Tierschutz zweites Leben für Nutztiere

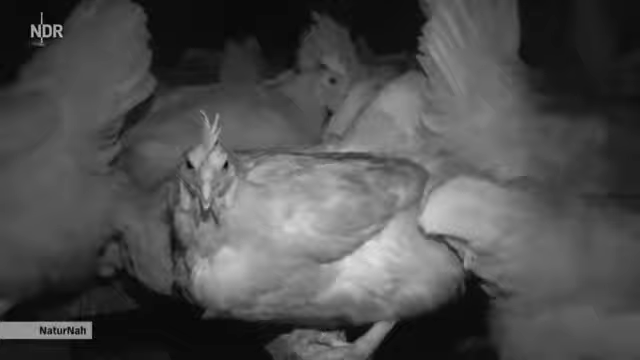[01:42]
Dadurch bekommen sie wenig von der Rettung mit und geraten nicht in Panik. Der perfekte Moment, um sie nach und nach zu befreien.
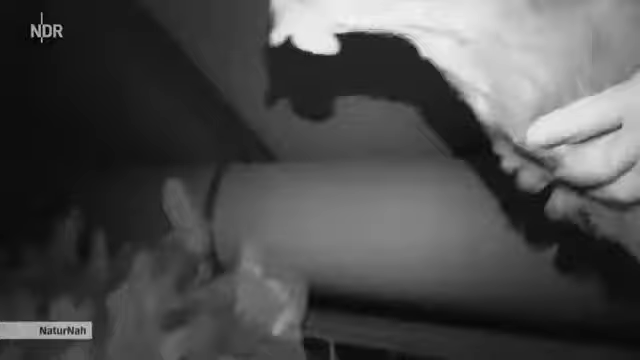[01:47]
Diese Hennen sind knapp ein Jahr alt.
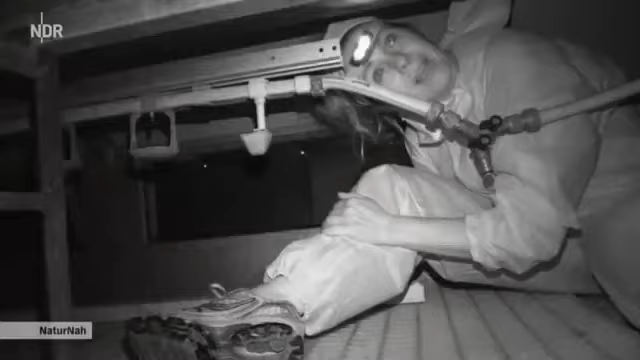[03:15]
Okay, dann hol ich jetzt die eine raus hier. In Deutschland gibt es knapp 41 Millionen Legehennen.